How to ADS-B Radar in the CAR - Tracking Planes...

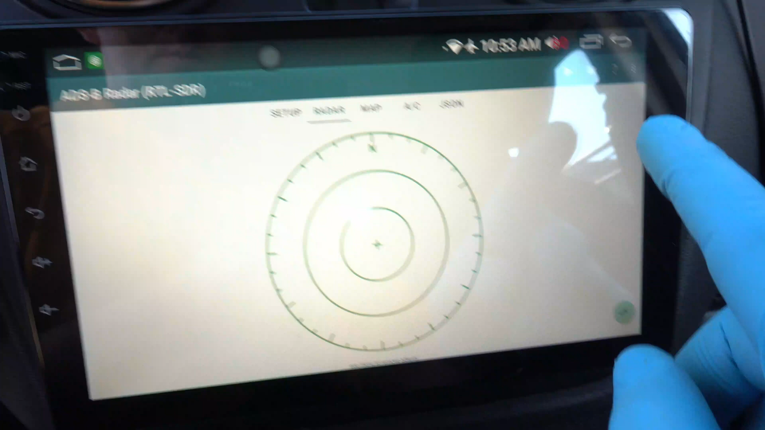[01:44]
Oh, looks like we need SDR driver. Click three dots and click SDR driver app.
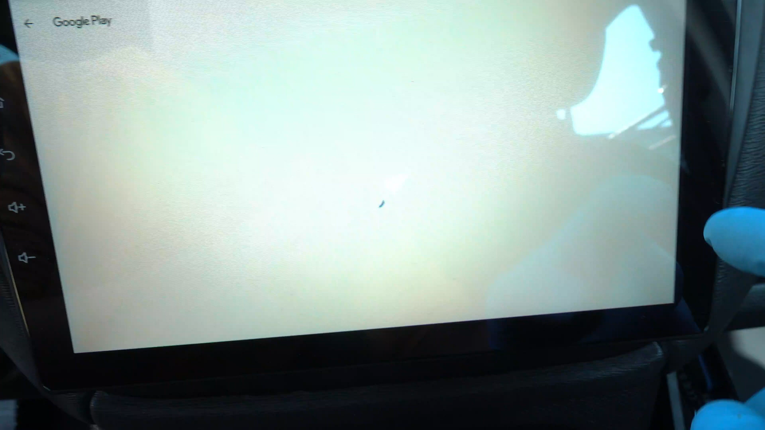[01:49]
It will take you straight to the Google Play Store and you just click install.
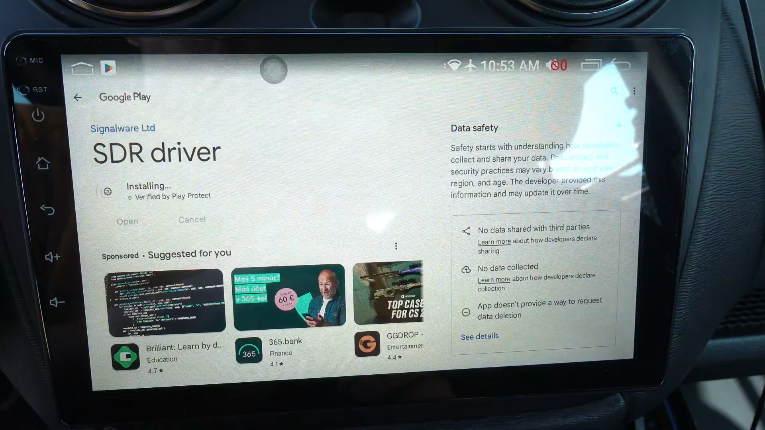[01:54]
Once installed, go back and hit that play button again.
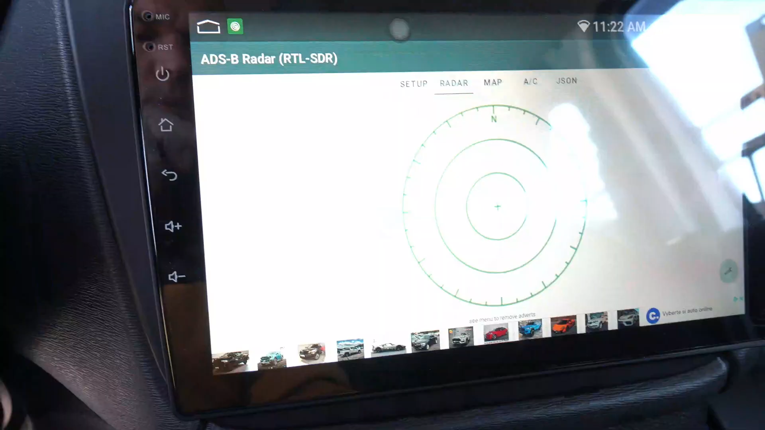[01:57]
Here we go. Boom. Aircraft appeared.